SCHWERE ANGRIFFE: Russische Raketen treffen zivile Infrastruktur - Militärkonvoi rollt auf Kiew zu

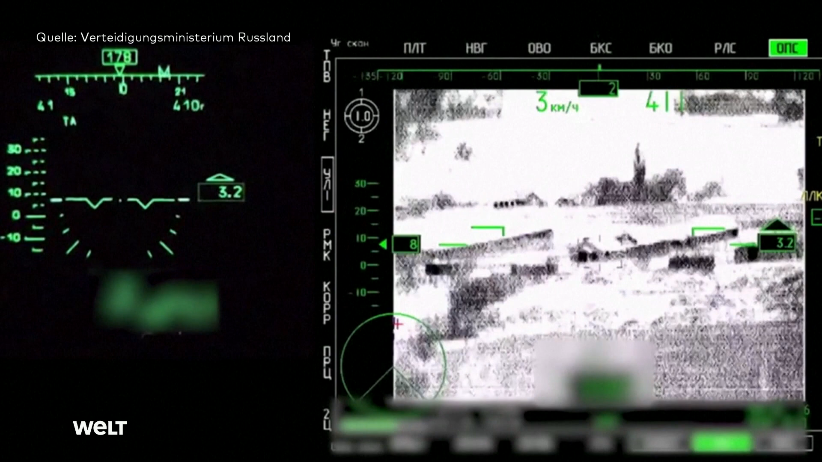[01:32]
Es zeigt, wie die russische Luftwaffe ihre Ziele ins Visier nimmt, um die militärische Ausstattung der Ukraine auszuschalten.